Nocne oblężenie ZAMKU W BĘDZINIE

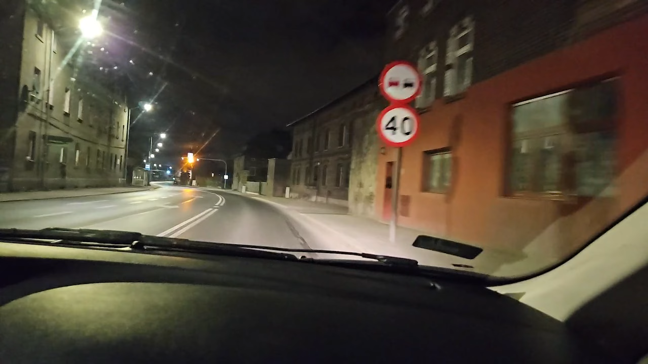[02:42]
Bo jest pierwsza w nocy. Lampda świeci. No, żółto. A tam. Sie poświeci i zgaśnie. Uwaga i proszę Państwa. Czelać. Czelać, ale... Ale... Już... I już nie jesteśmy na Śląsku. To był moment. O, hala alkoholi. A chyba nawet otwarta. Co? No... Może tu... Ja... Tu chyba nie ma prohibicji. Uuuu... To tu pożyją. Tam architektura sakralna.
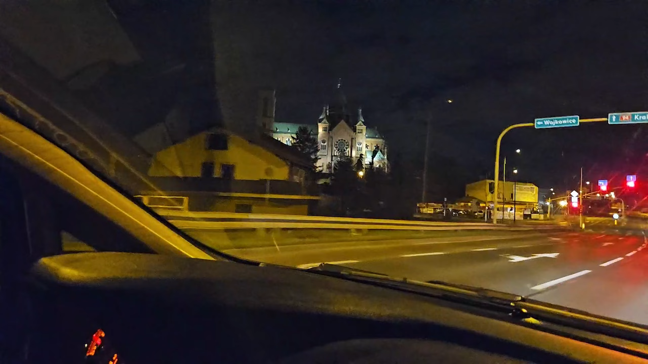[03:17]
To trochę... Ona trochę jak Bazylika Notre Dame wygląda. Mamo... Chcę Bazylikę Notre Dame w domu.
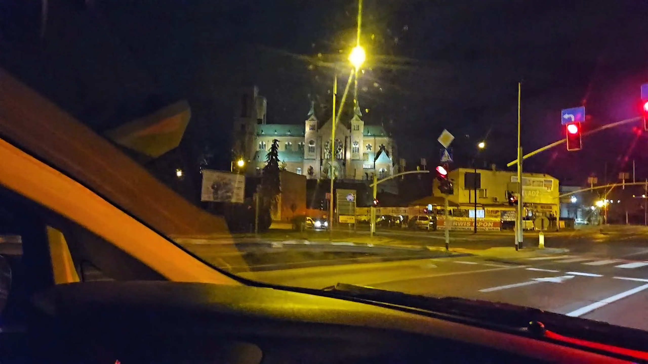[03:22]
Tymczasem... Mamy Bazylikę Notre Dame w domu. W Czeladzi. Bazylika Notre Dame w domu. O, to jakieś domy takie z kamienia jak w Anglii.
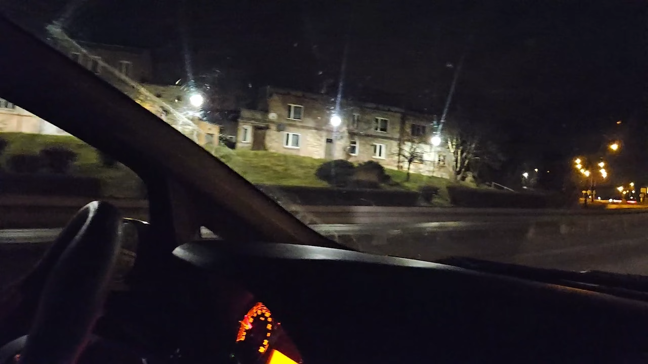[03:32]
O, i jest zamek w Będzinie. To tam. Widzicie ten napis CCC?
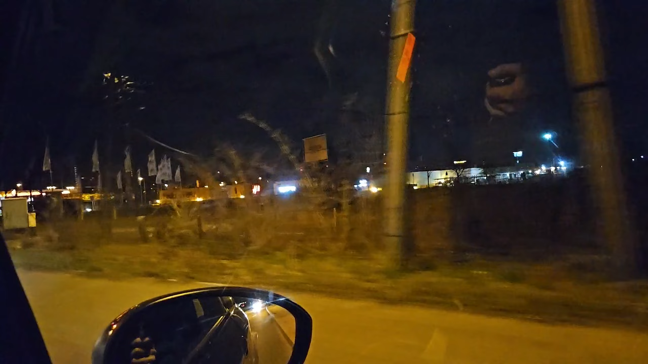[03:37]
H&M. OB. Media Markt.
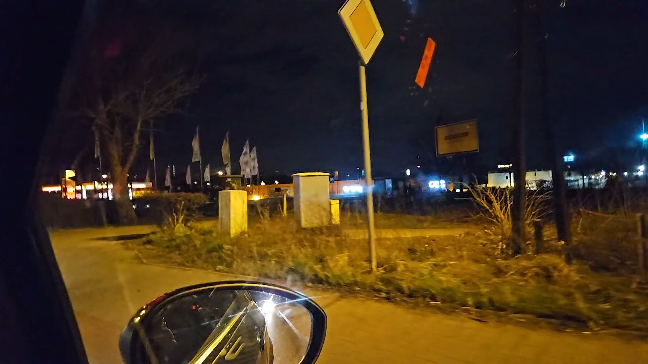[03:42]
A myślałem, że on będzie mniejszy. Jakiś taki... Przebudowali go chyba. Ostatnio inaczej wyglądał. I... Wjeżdżamy do miasta. Bę... Dżin.
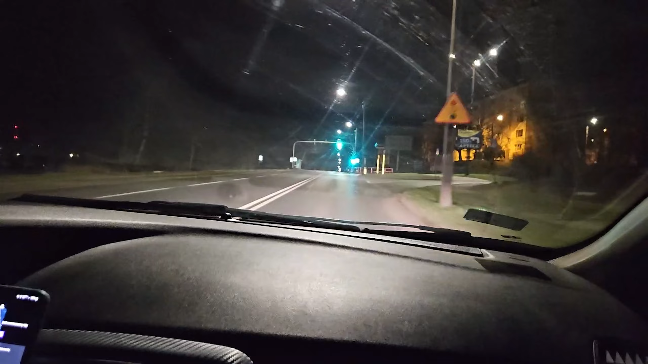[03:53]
Nawet druga tablica jeszcze była, że Będzin. I jeszcze trzeci raz. Bę... Dżin. Żebyście nie zapomnieli. Ale fajnie ten zamek tu już widać. Taki widoczek jest, no. Kontrola paszportowa udało nam się. W nocy nie kontrolują. Keine Ausweis. Nie, jakie Ausweis to raczej... Pokażicie... Nie wiem, jak tam są dokumenty po rosyjsku. No, to Pati. Widzieliśmy... Co do domu.
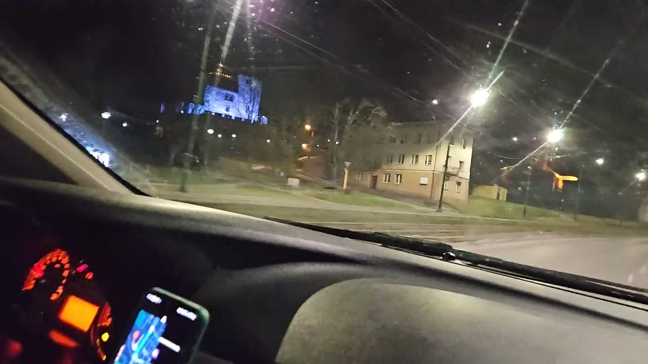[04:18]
Brama otwarta mam nadzieję. Ale tu pod górę. Uuu.